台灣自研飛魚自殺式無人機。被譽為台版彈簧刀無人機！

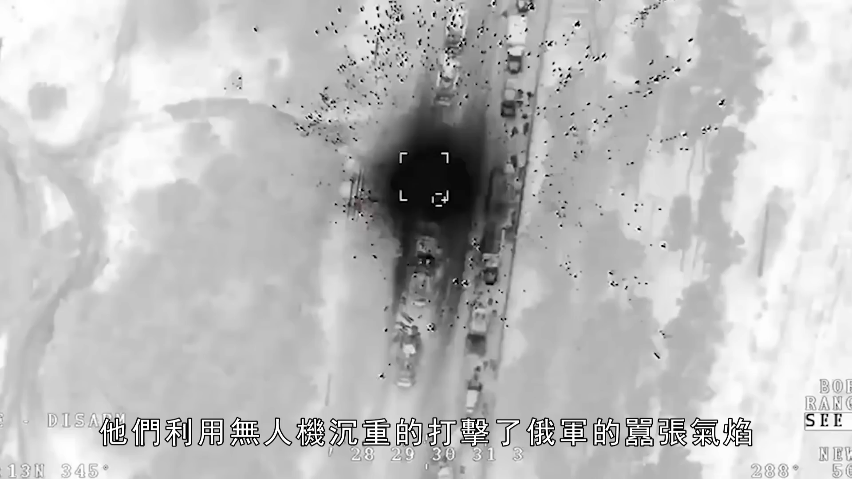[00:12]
俄乌战争爆发之后我们见识到了乌军的英勇他们利用无人机沉重的打击了俄军的嚣张气焰其中美国军援的弹簧刀自杀式无人机更是多次打击了俄军的高价值
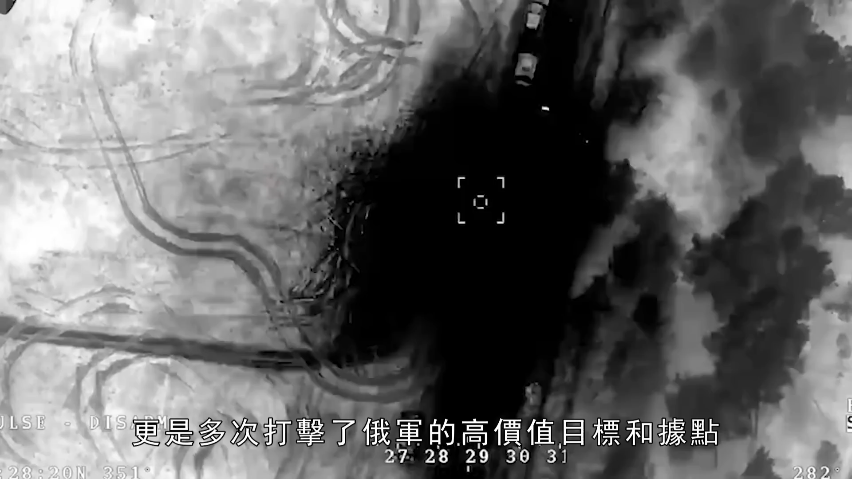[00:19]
目标和据点让我们大开眼界这不台湾厂商就受到了俄乌战争的启发自己研发了一款台版弹
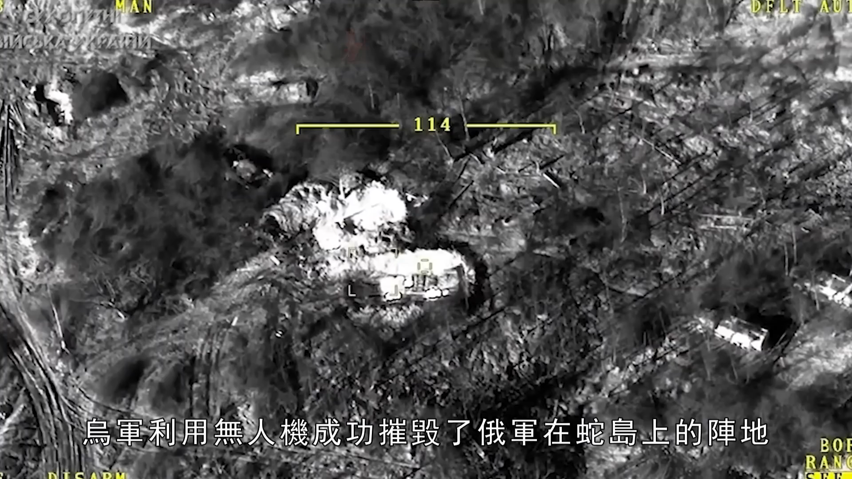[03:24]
并命中了俄军指挥所摧毁了俄军舰10防空导弹系统